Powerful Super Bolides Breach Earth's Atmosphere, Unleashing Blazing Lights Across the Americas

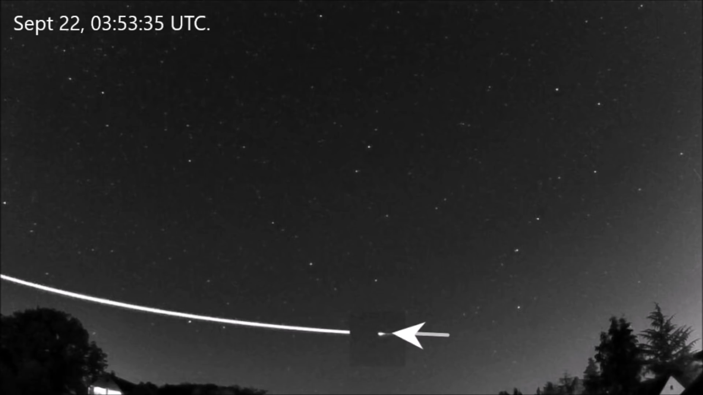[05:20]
I recently reported on a strange meteor that entered the atmosphere over Germany and the Netherlands. At the moment of its entry, the fireball appeared to be moving perpendicular to the horizon before disappearing into the night. This meteoroid was picked up by the Global Media Network in the early hours of September 22nd.